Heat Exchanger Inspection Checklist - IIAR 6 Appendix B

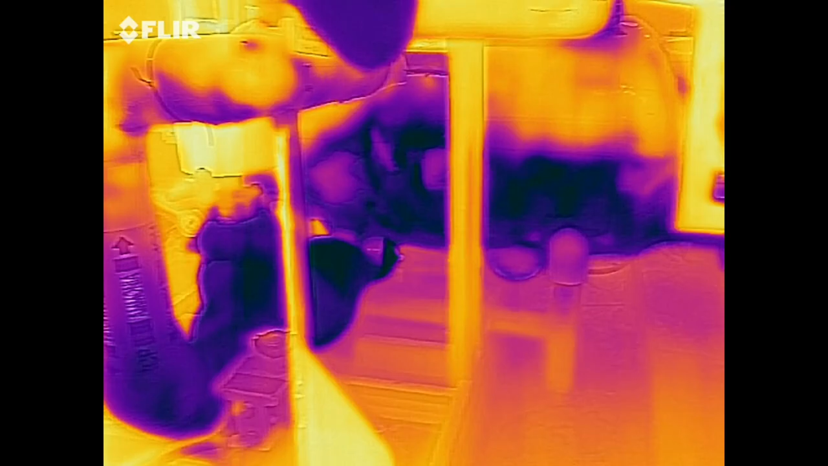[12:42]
A thermal imaging camera can be helpful to identify
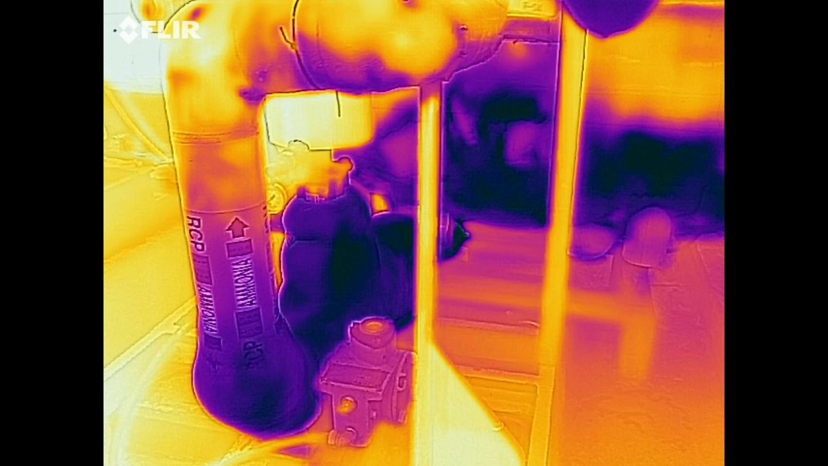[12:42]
insulation system failures that cannot be observed with the naked eye.